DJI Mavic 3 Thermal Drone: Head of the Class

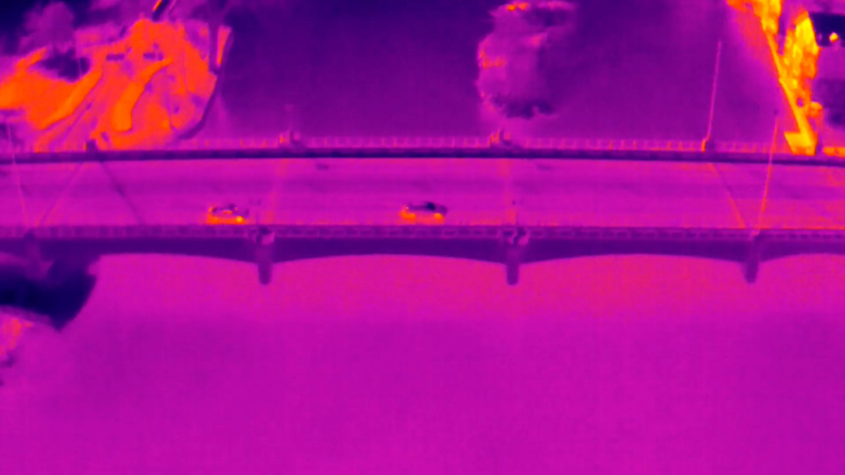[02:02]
It just looks better to the eye.
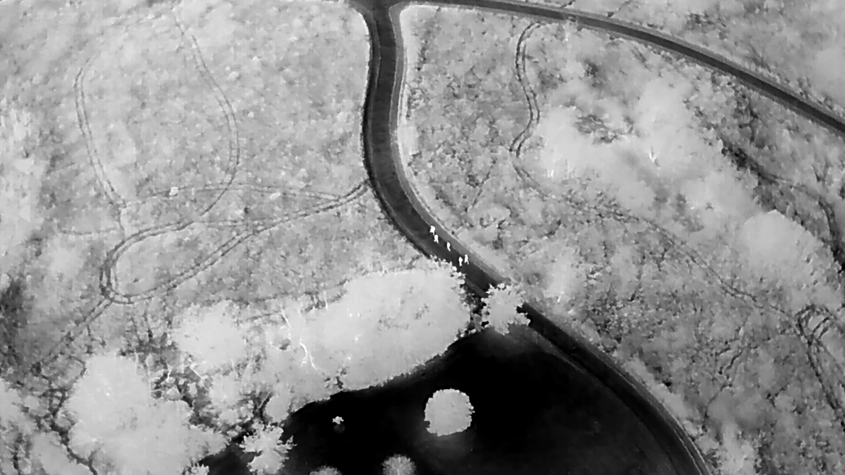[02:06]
You're able to pick things out easier.
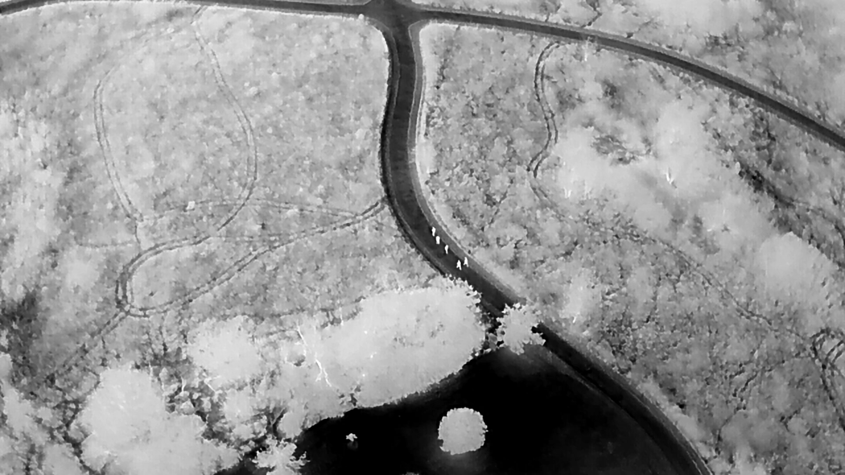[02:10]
You're able to see the outlines of people. You're able to see the outlines of structures.
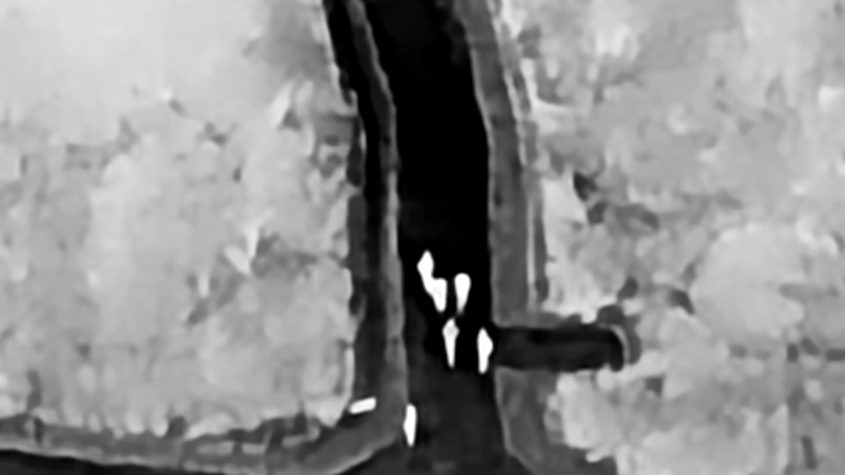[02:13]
So they really did a great job at upgrading this thermal.
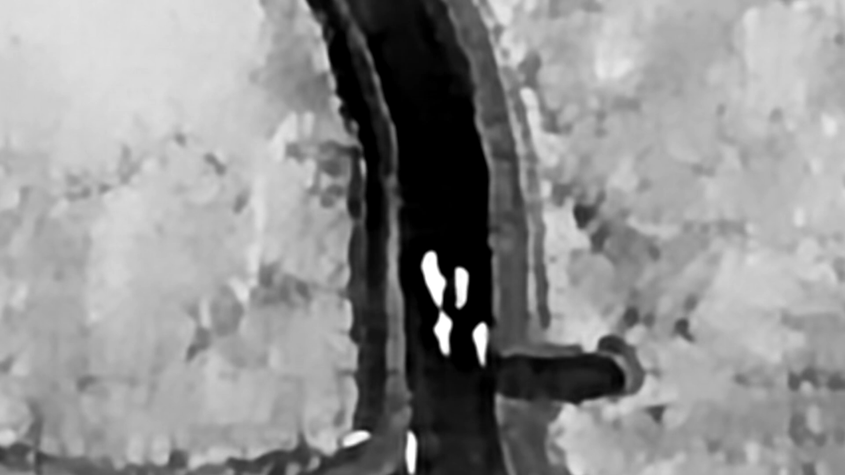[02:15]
It really is a step above what the Mavic 2 Enterprise Advance was.
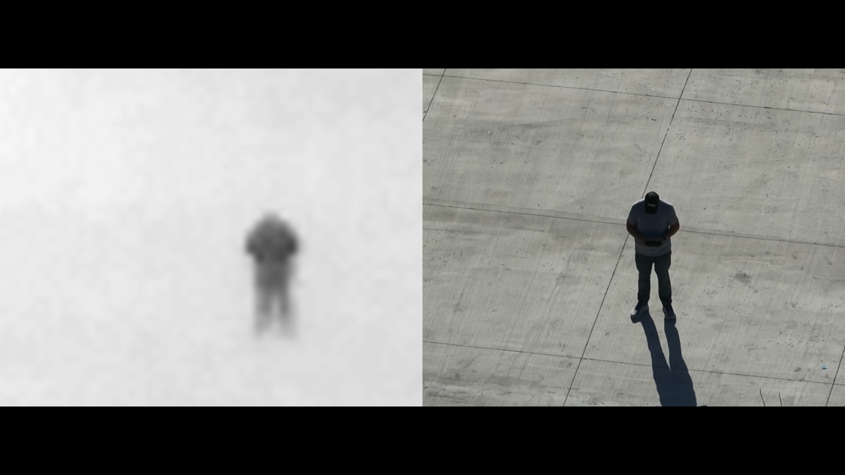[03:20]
It gives you thermal on one side and it gives you the regular RGB zoom camera on the other side.
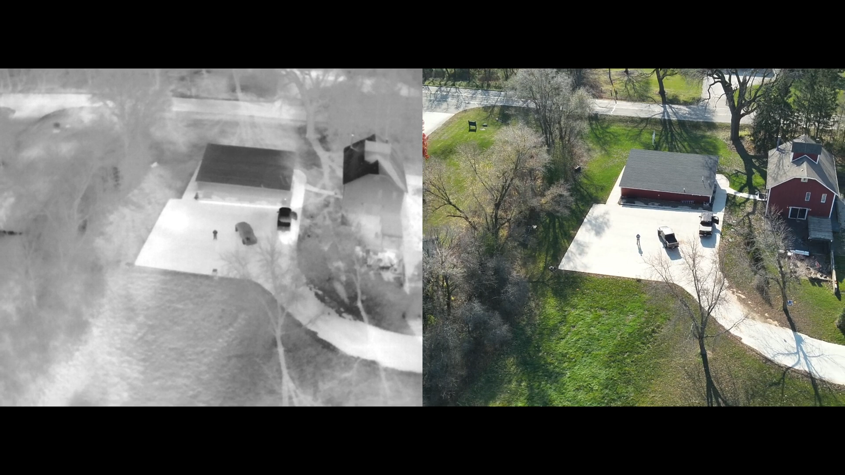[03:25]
The great thing is they zoom together.
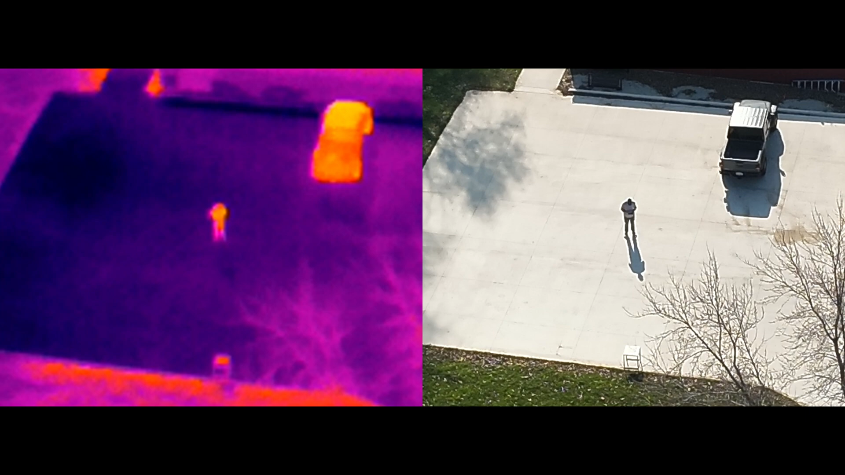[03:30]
So you've got that split screen going, you hit zoom, the thermal is going to zoom, and so is the zoom camera so that they're synced up. So it really is a great tool, especially Search and Rescue.